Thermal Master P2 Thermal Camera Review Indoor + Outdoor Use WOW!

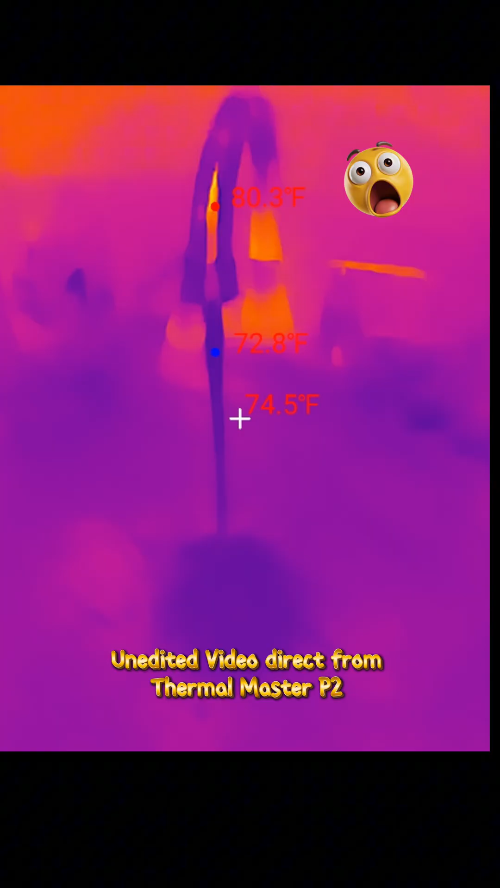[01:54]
On screen: spot 74.5°F
make it a difference. It's like a bluish. That's my little bag. Let's keep going.